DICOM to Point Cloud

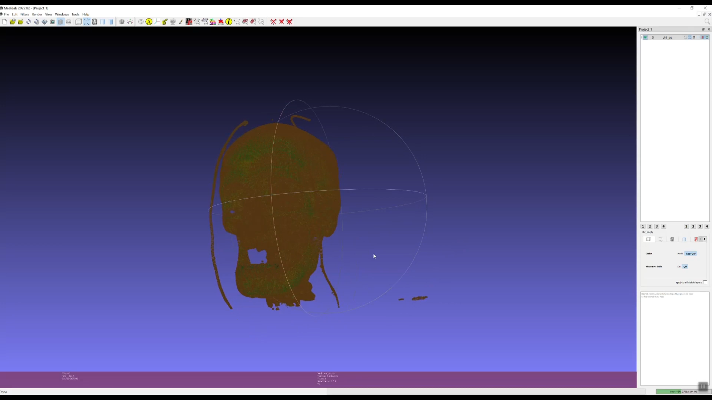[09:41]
I'm going to get rid of this trackball, so just go view trackball. And you'll notice over here on the right hand layer dialog, it's a point cloud, so it's being viewed as a point cloud. You have some other options down here we can adjust the size of the points.
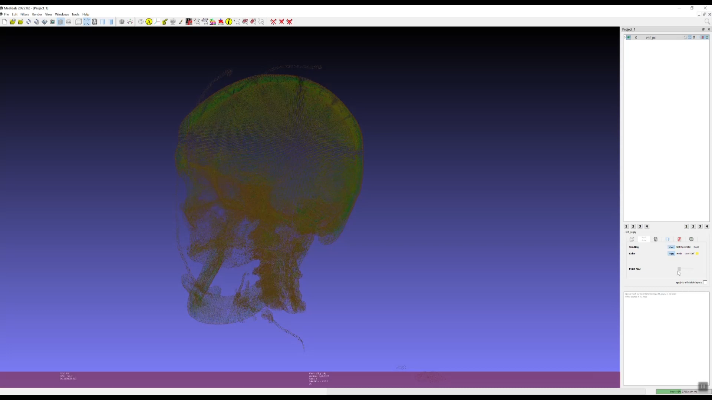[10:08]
We can also use the dot decorator, which just makes them look like little spheres rather than little pixels.
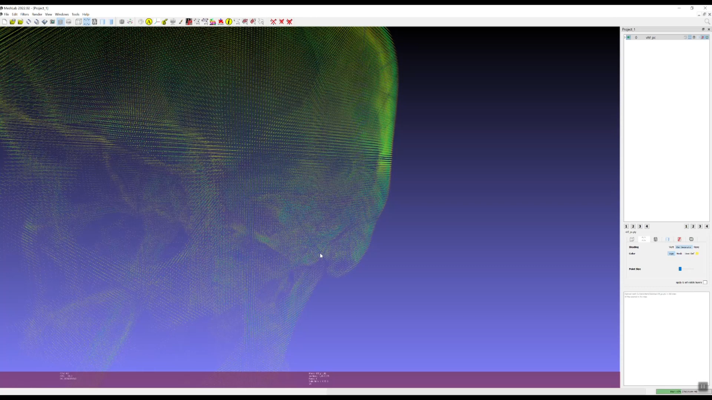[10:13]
I'll make those maybe a little bit bigger. You notice that we have some floaty things that we want to get rid of.
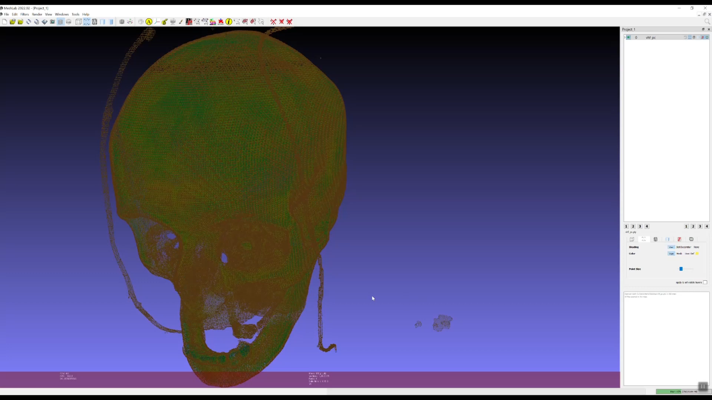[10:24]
And there also kind of seems to be
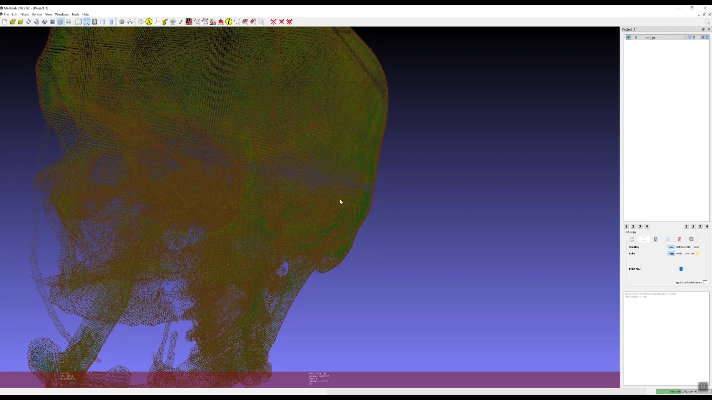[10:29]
a layer of orange pixels on the outside. So I'll show you how we can select for those. So first I'm going to get rid of some of these little floaty things. So we're going to use this option up here, select vertices. And you can just draw a little box around what you want to delete. Here, we're only selecting vertices. There's no triangles, so we can just use this button up here that says delete selected vertices.
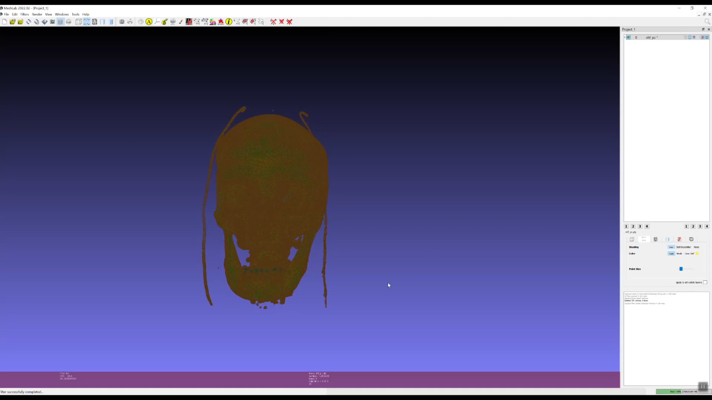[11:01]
Anything that's selected is highlighted red. So we can kind of keep doing that. If we hold down the control button, then it lets you select a little more.
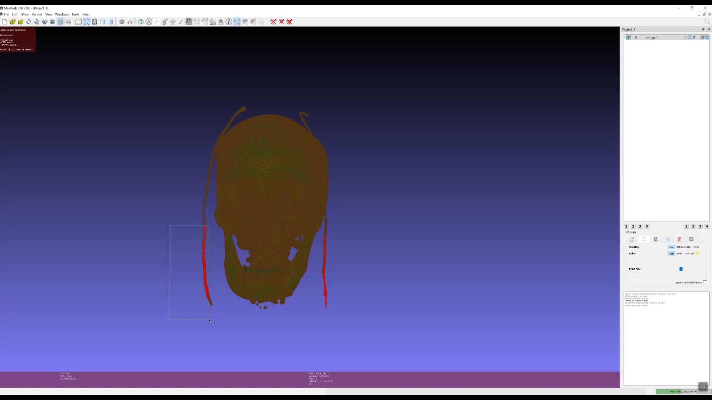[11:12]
Remember, this selects in 3D, so anything behind your box gets selected.
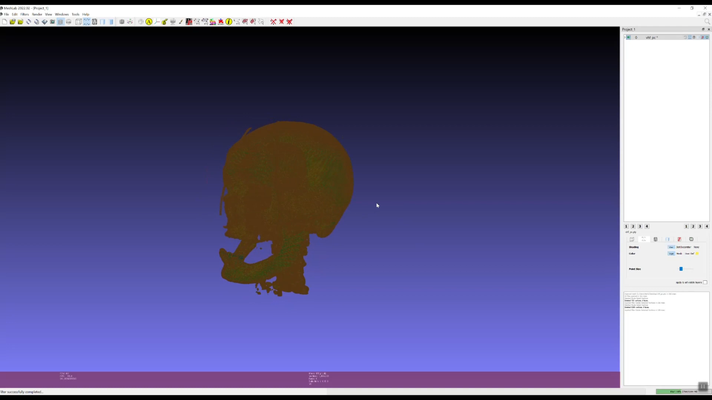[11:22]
So you need to, every once in a while, you need to rotate your model around.
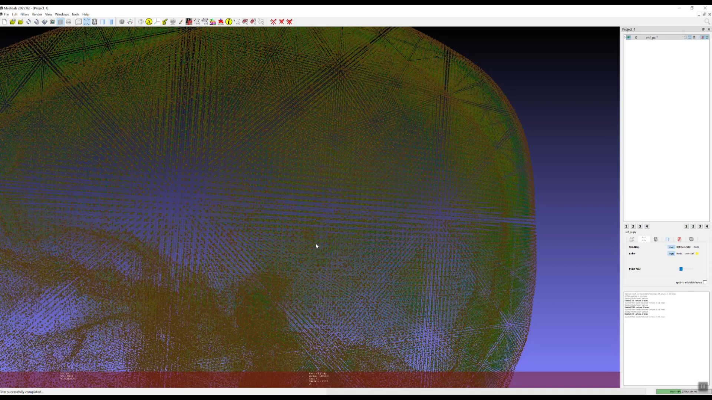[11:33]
Okay. These are the main things that I'm gonna get rid of.
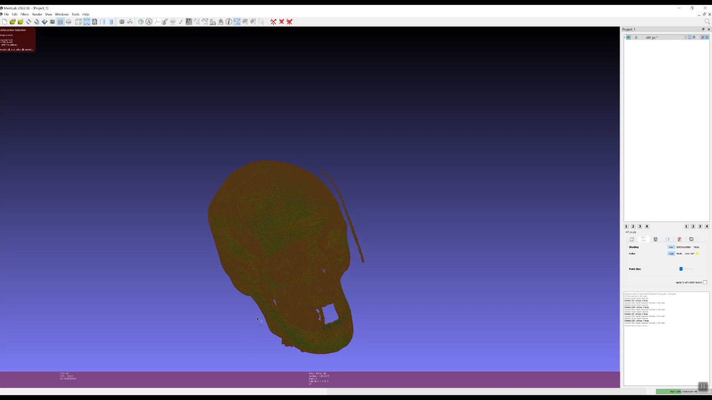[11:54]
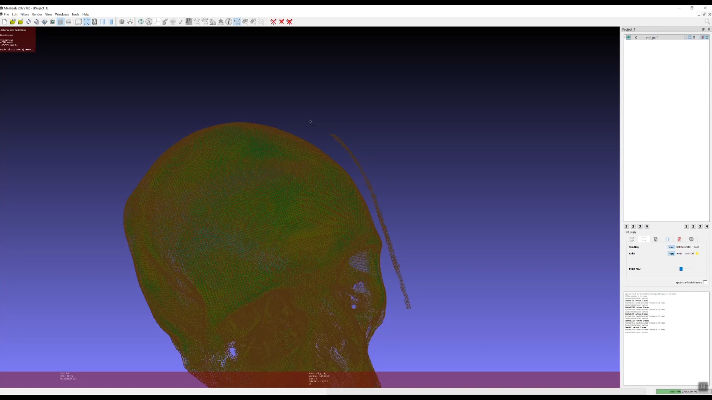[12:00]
If you do accidentally select too much, you can either, you'll notice up here, you've got a little help box. You can hold the shift key to subtract, or you can also just kind of just click out of it. And just reselect. If you reselect it, a new box, if you start a new box, then it's going to basically deselect what you had selected before.
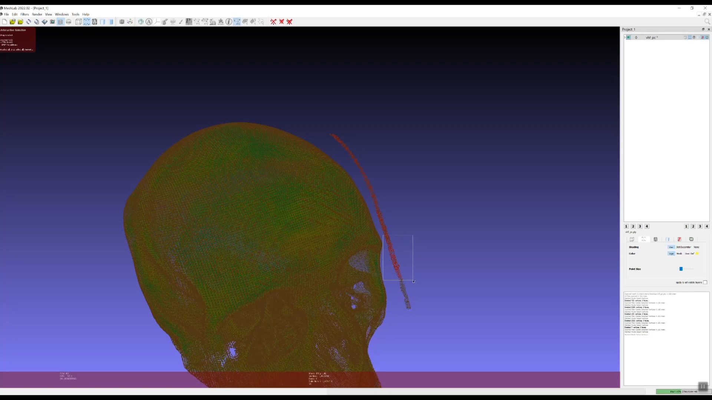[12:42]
So it gets to be kind of quick. It can be very quick once you get the hang of it. Delete. Okay, so I'm not going to bother with all of these other things.
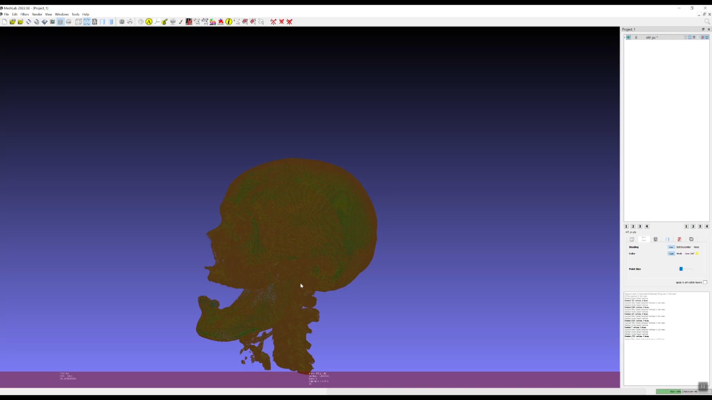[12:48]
But I am going to show you how to select this layer of orange that's on the outside.
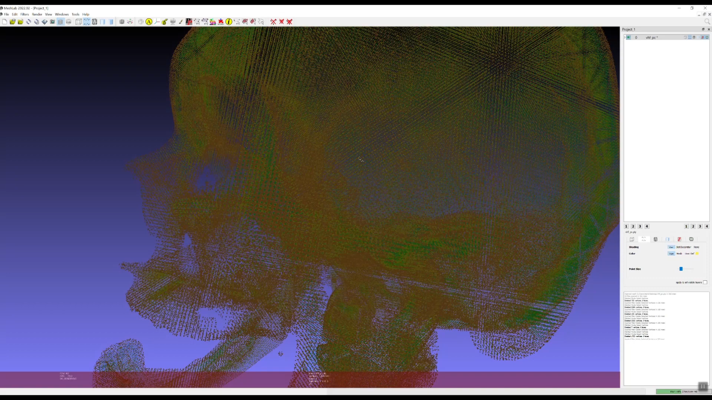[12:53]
I'm going to make the points a little bit bigger. And there's this little info button up here. And it'll give you information about either a triangle or a vertex that you selected. So I'm going to click info. And I'm just going to click.
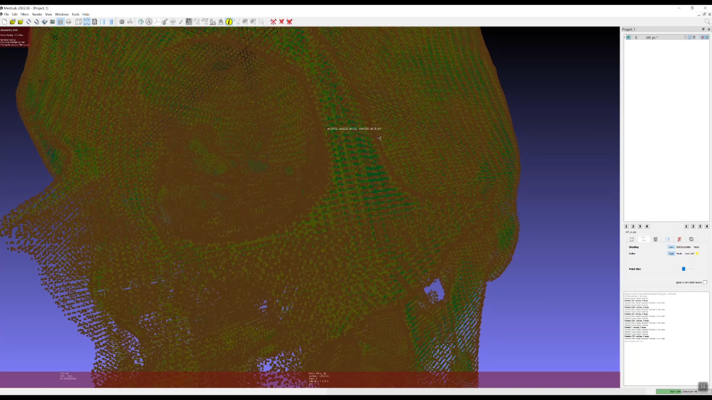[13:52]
So I'm going to write it down. 255, 182, 55 with an alpha of 17. And click the eye to get back out of it. Now we're going to go filters, select. Select faces by color. And here's the dialog that pops up. We have an RGB alpha value. So we're going to change this color space to RGB.
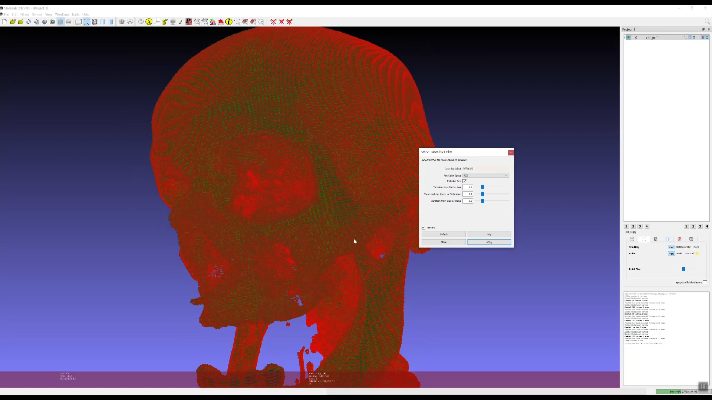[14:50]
And we can select preview. So it'll show us which pixels are being selected. So let's click preview. And you see, it looks like it's covering the whole skull, but if you zoom in, you can see that it's just that outer layer of orange that's selected. So we're going to click apply to actually select those.
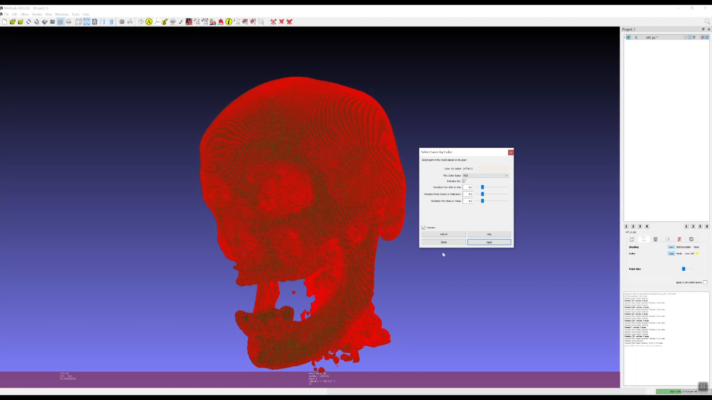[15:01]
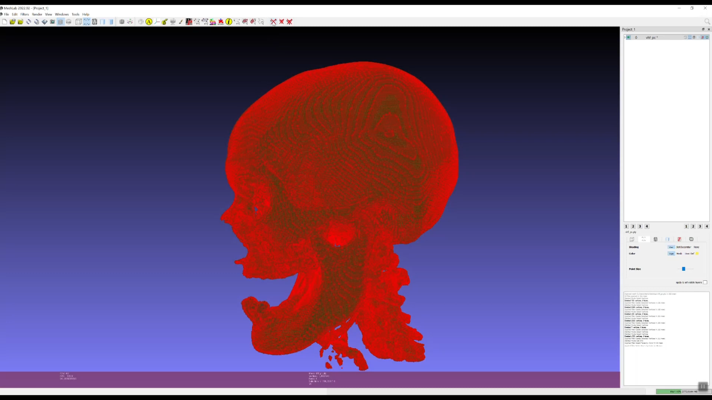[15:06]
And you could, at this point, you could go up and delete the selected vertices since they're highlighted in red,
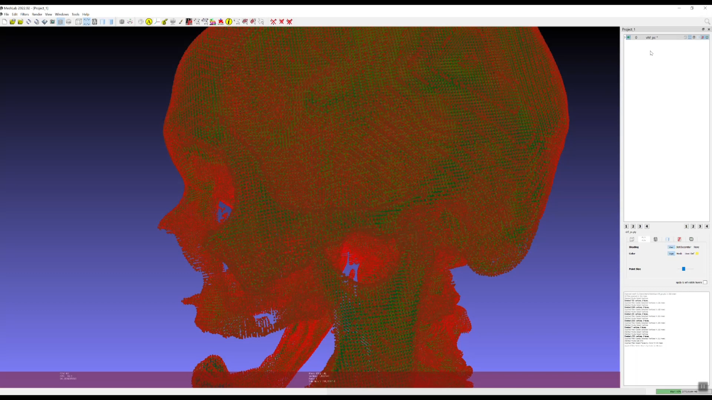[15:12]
or we can right click on the name of your layer here and say move selected vertices to another layer. Delete original selection, yes. And now you can see if we turn off the original mesh,
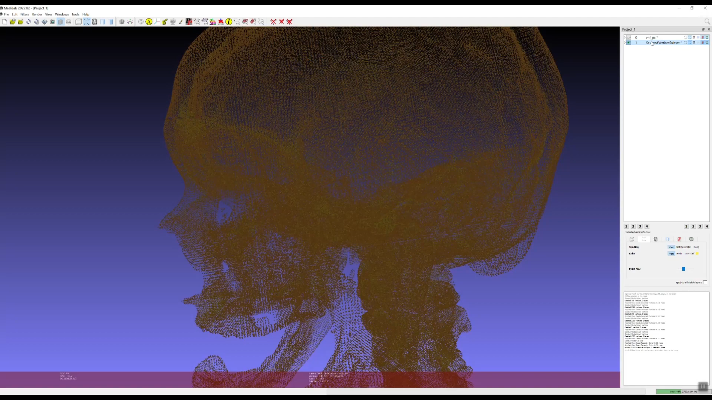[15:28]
it's basically just that orange that got selected. Turn that off and look at our original here.
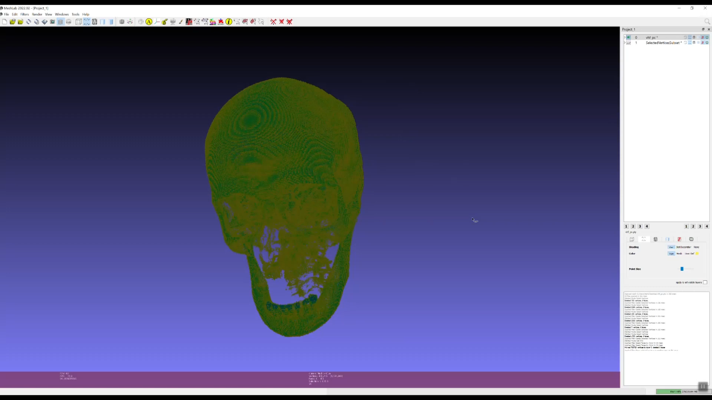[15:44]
And we got rid of all of that orange. Might have gotten rid of a little bit too much.
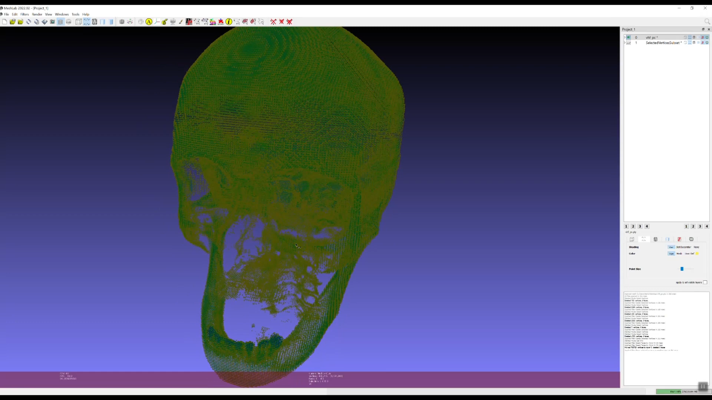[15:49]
So now you can go through and you can do a little more cleanup if you want. If you don't like what you did, then it's pretty easy to just go and reload your original mesh if you want. Or you can actually just combine these two back together if you wanted. Or you can kind of look around in the orange and see, it does seem to have selected some yellow as well.